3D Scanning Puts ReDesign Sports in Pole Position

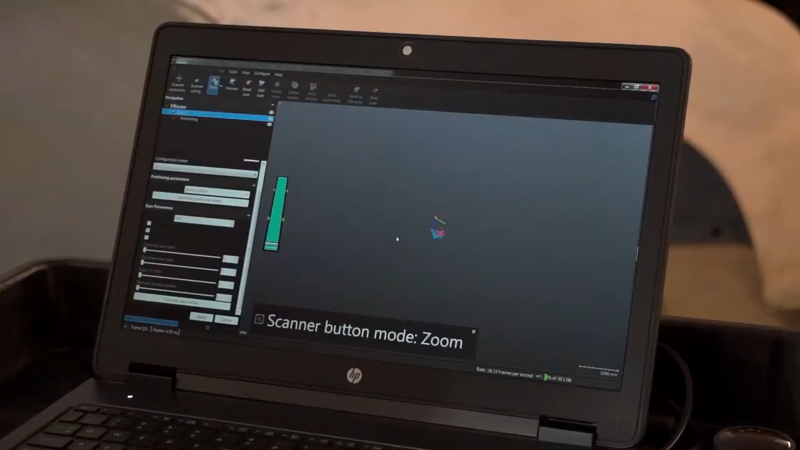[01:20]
are they helped you with a number of different
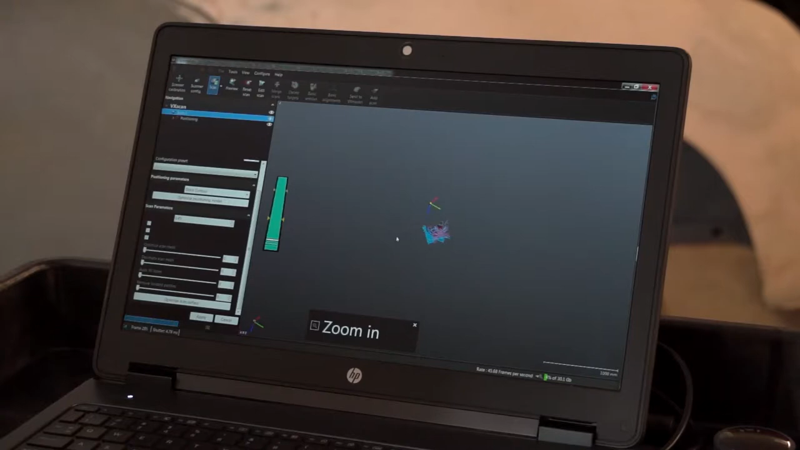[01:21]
products but what what I want to ask you is what was you doing before and how long was it taking you to
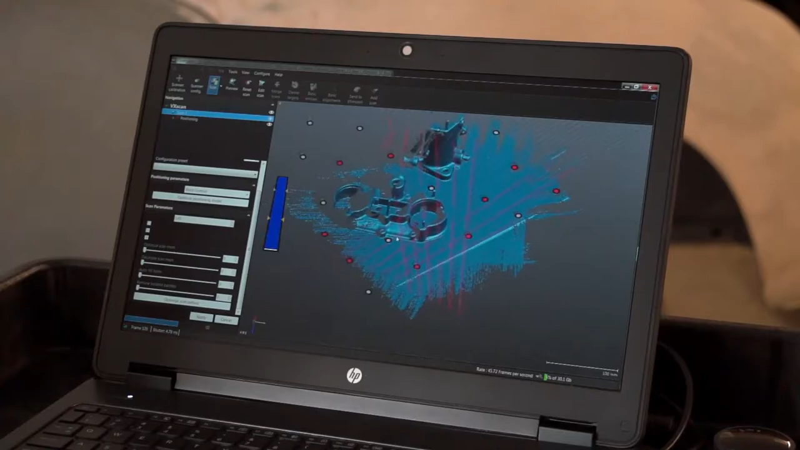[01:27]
make parts before getting involved with handy scan measurement solutions
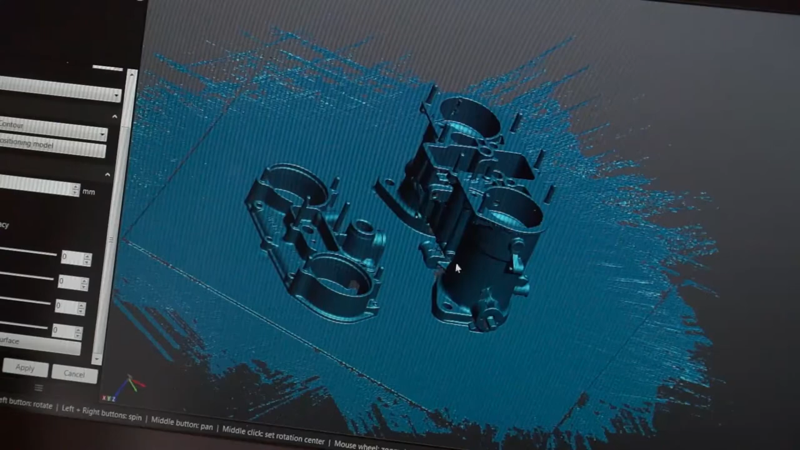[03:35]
straightforward with how the system works there's no sort of smoke and mirrors it's literally
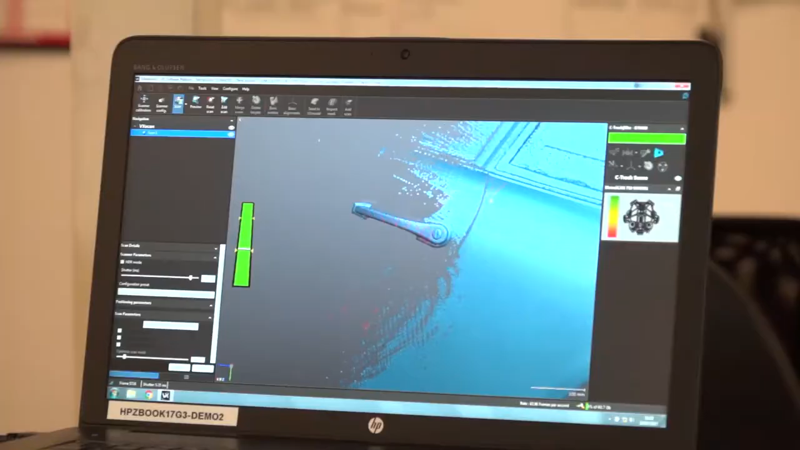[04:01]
on the scan data you know we were able to see that the the
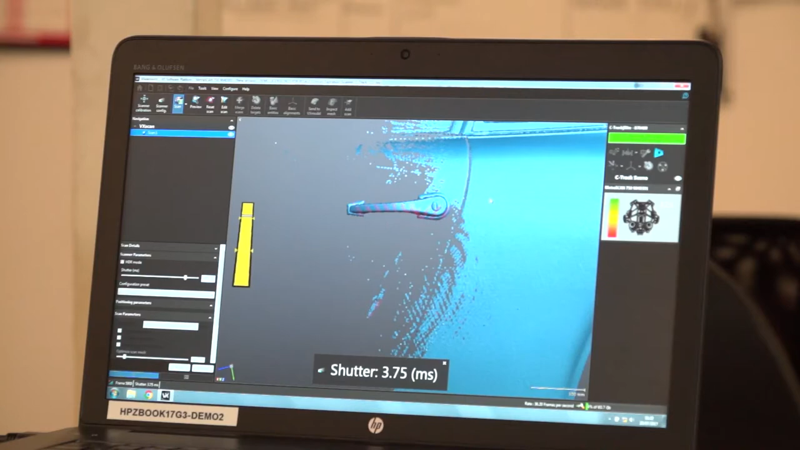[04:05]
career form product does it really clean and really quickly straight
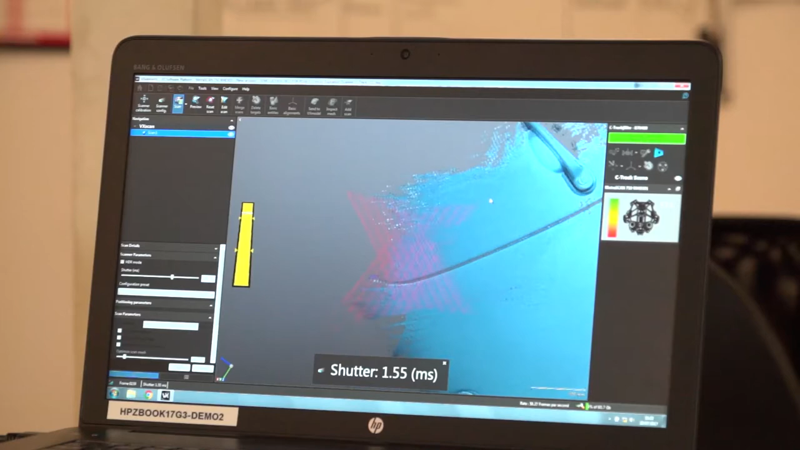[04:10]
to a mesh file as opposed to a point cloud and then there's a something else you've got to learn of dealing with
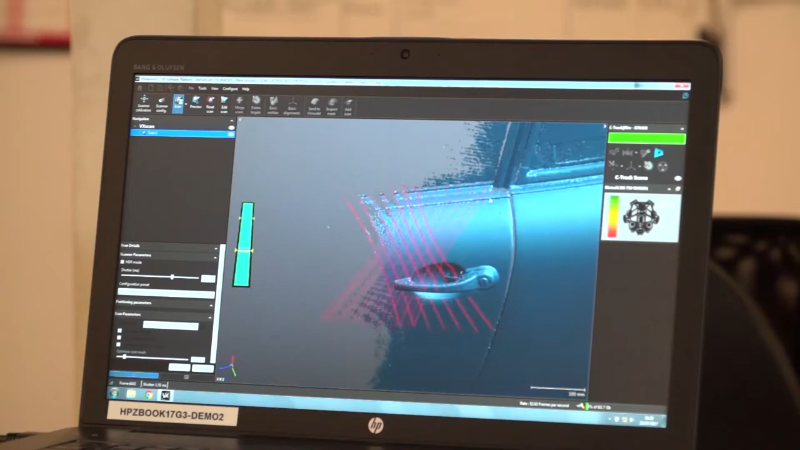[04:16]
point clouds and file sizes and everything else we could just scan straight to a mesh be looking at something straight away which I
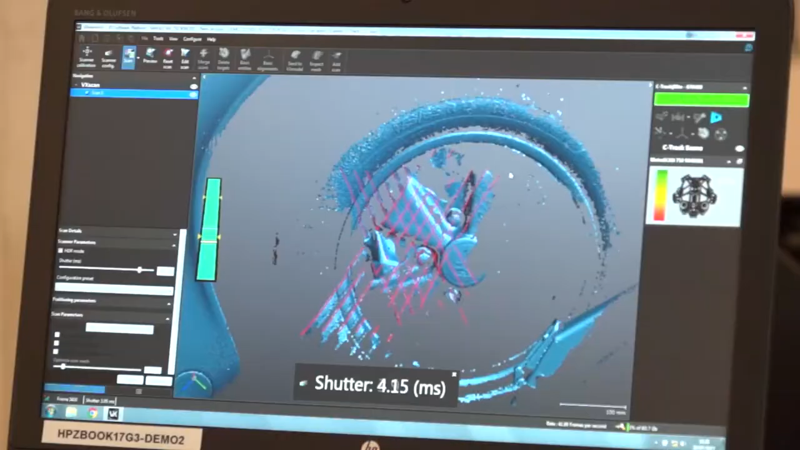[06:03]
chrome shiny black wheels as you've seen on the vehicle that we've just done it's a it's
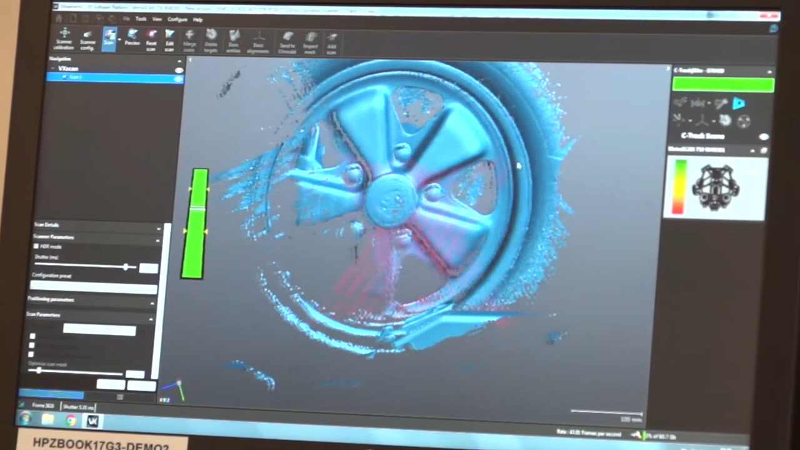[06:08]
a perfect fit for for companies like this and what else is in the platform of this package as well as as well as the scanner with this you can also have a probing system